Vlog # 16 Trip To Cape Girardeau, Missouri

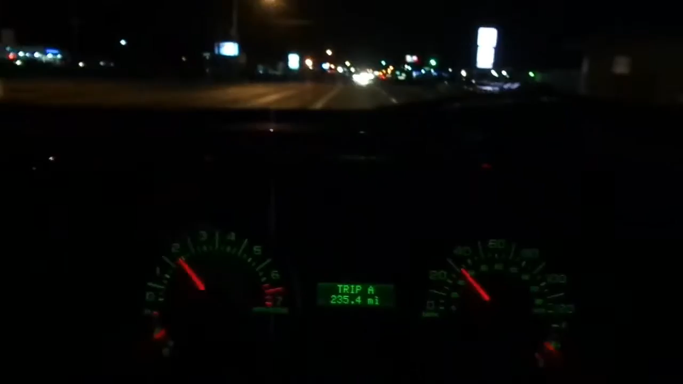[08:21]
And as you can see, it done got dark on us. We're at Kennet, Missouri on our way back home. So, yeah. See you here in a little bit at the house. All right, folks. I hope y'all enjoyed that.